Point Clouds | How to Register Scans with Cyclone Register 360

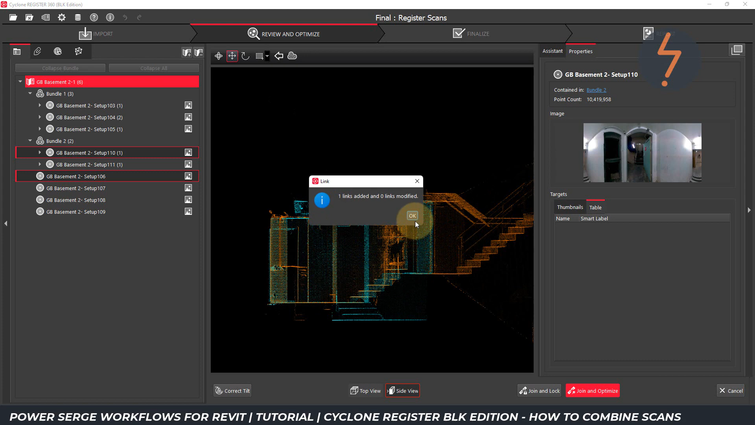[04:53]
And one link has now been added to the project. Following on, I can pick another setup, and as I drag it close to a bundle, a white dashed line appears. This is Cyclone suggesting a link, because it recognizes a healthy overlap between these setups. I will choose the second suggestion. Repeating the linking setups I showed earlier, I first select the host setup, and then select the transferring setup,
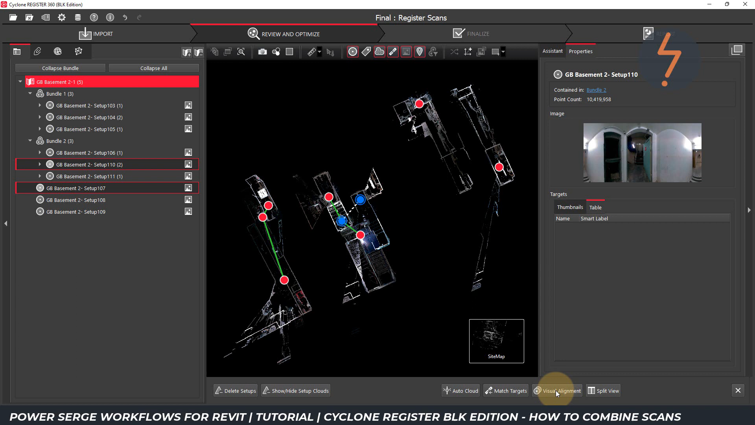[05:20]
and then click on visual alignment. And then I repeat the steps for alignment.
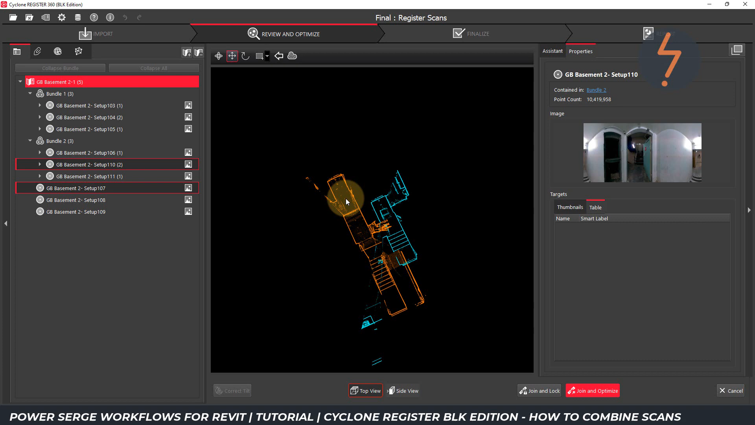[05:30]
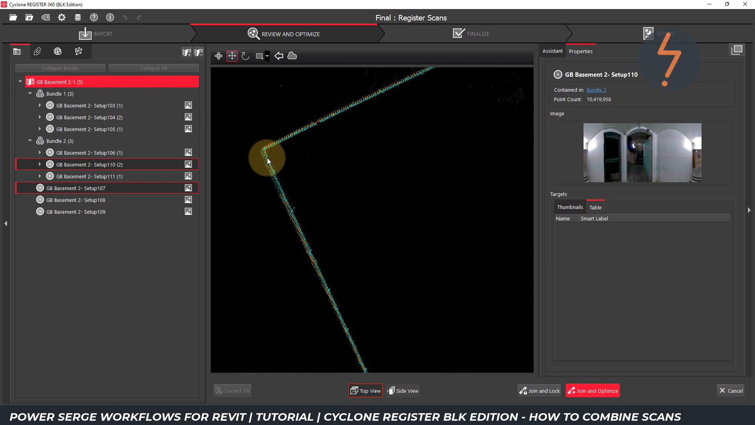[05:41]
In side view, I can also align in 3D. This is helpful for context.
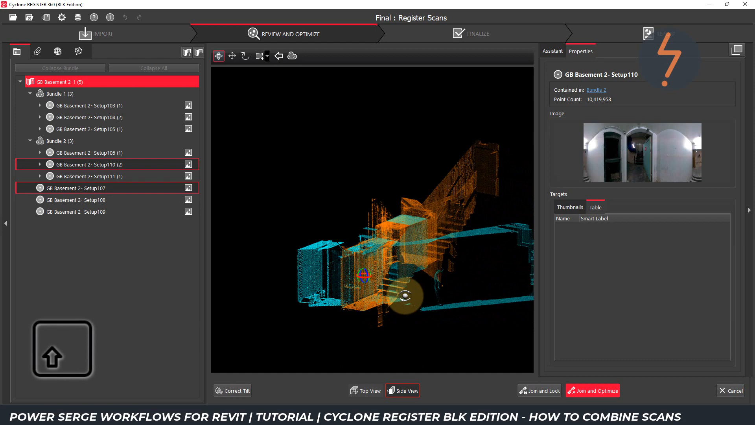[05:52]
Once active, hold shift and use the left mouse button to orbit. Once I am satisfied, I can join and optimize. Here, Cyclone is suggesting that I also link to the other suggested link. In this case, I will click no.
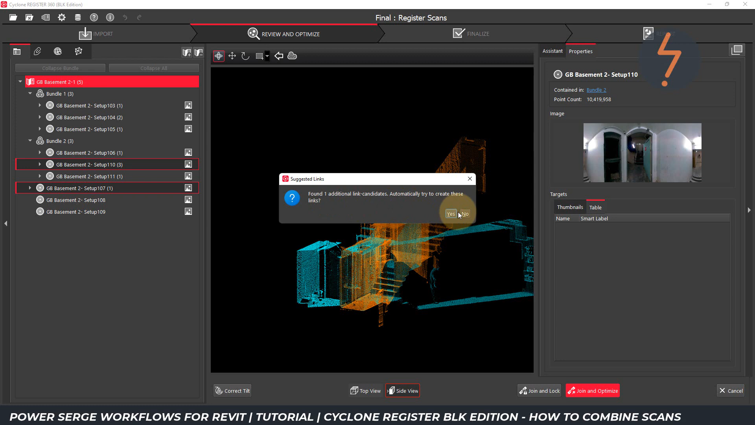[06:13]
I will continue to build up the cloud model.
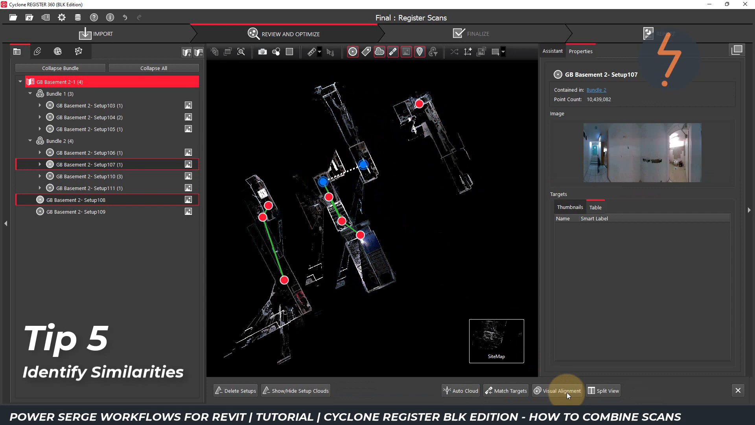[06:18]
When aligning, it is helpful to identify similarities between the setups. For example, here, this elbow bend suggests a good starting point.
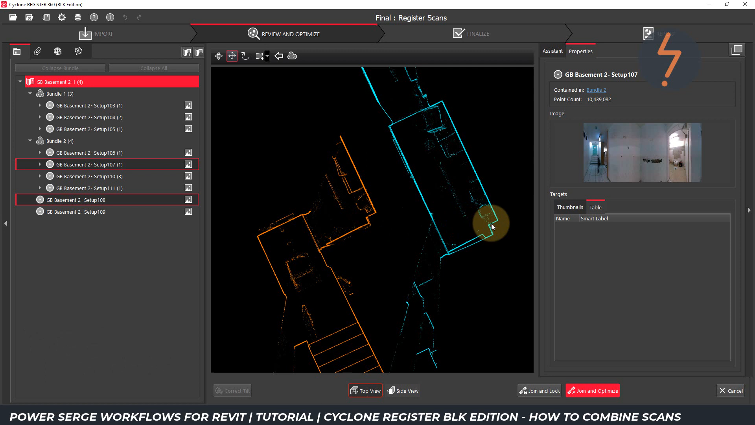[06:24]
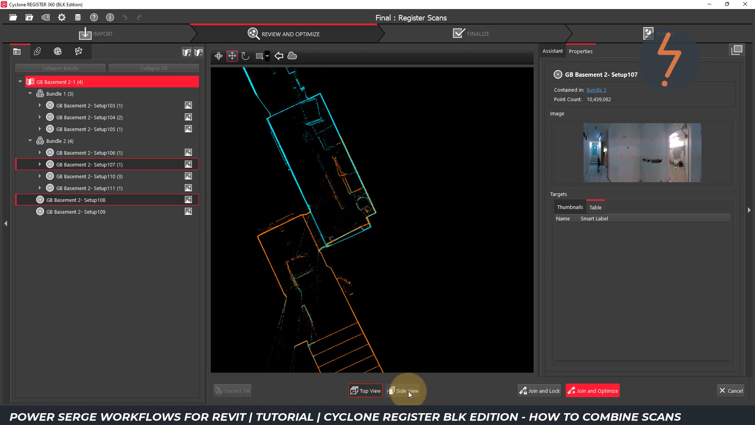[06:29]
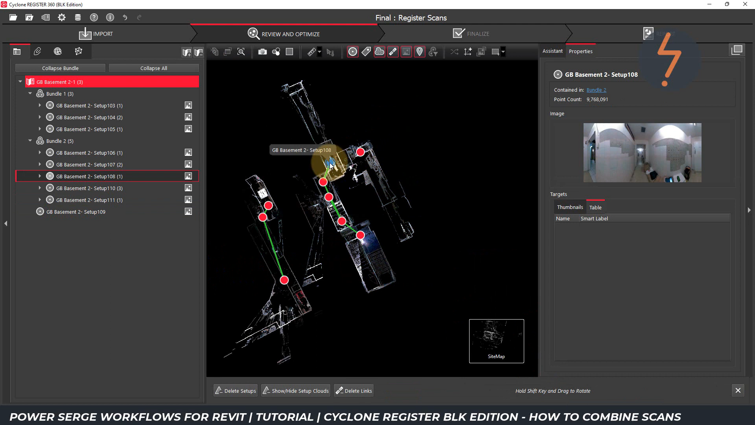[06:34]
I now have one independent setup remaining to link. And again, I look for similarities between the 2 setups.
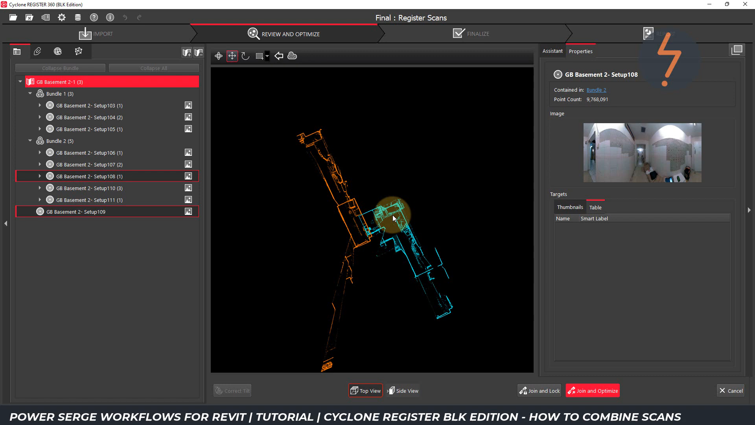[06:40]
When aligning with the rotation tool, it is helpful to extend the white reference line as long as possible.
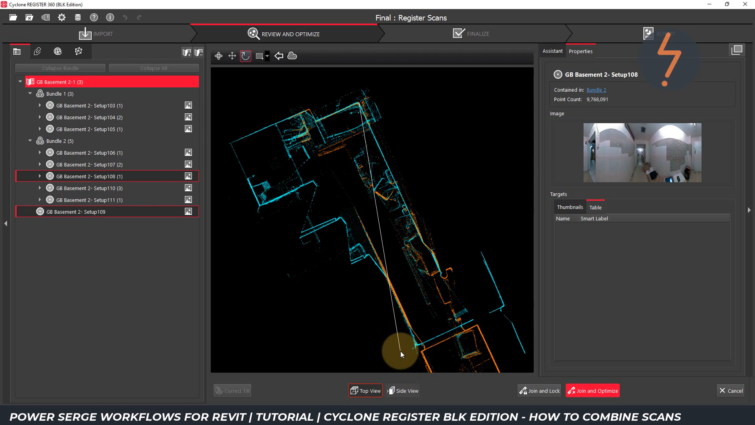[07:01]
This helps with control.
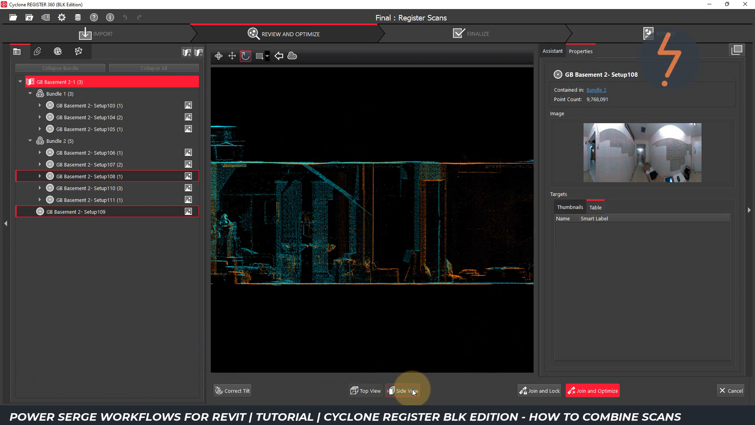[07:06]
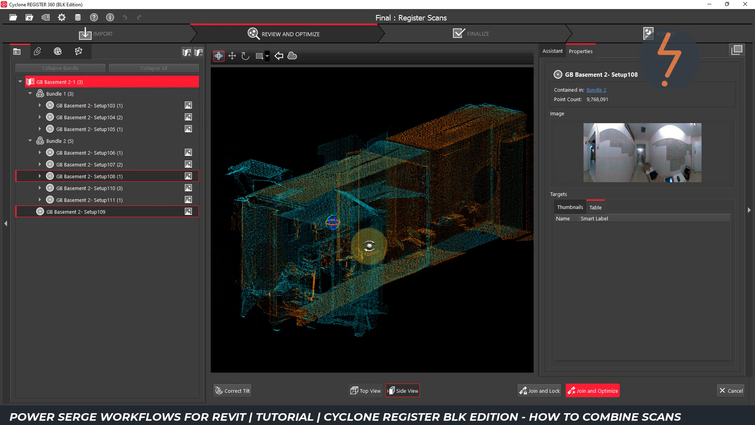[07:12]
I am now left with 2 bundles.
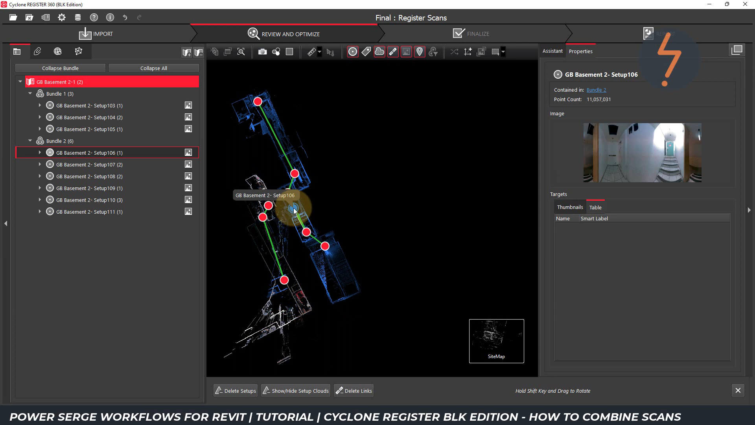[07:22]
Bundles can be a little harder to work with, because in this case, there are no direct or obvious links between the two. What this means is that sometimes you will
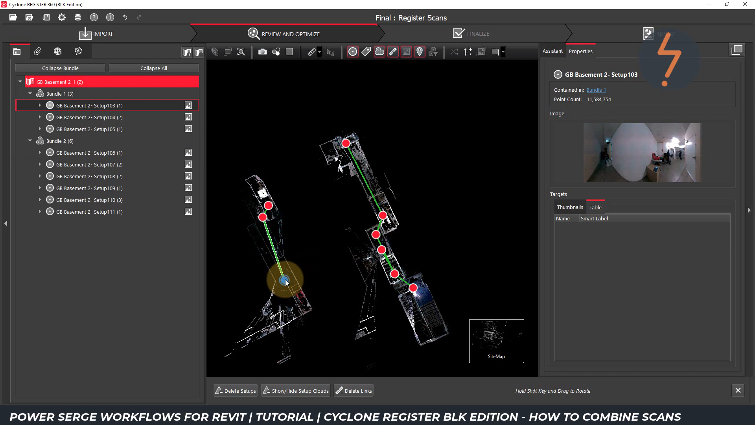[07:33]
have to guess which two setups to select for alignment.
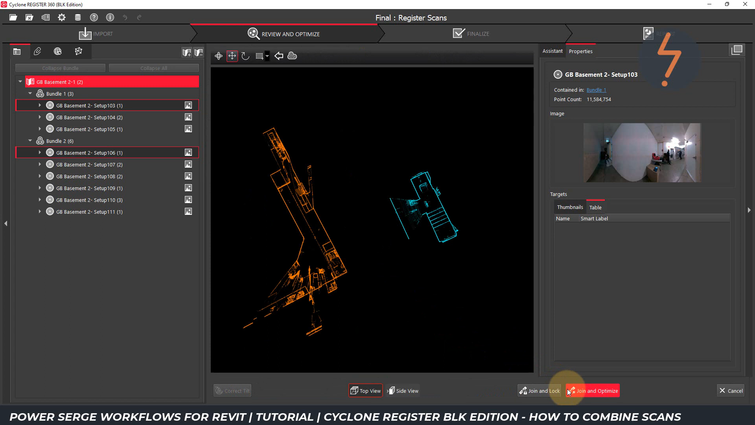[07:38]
Once in alignment view, I am looking for consistent areas between the scans. It will be obvious if an appropriate overlap exists. If not, simply click cancel in the bottom corner.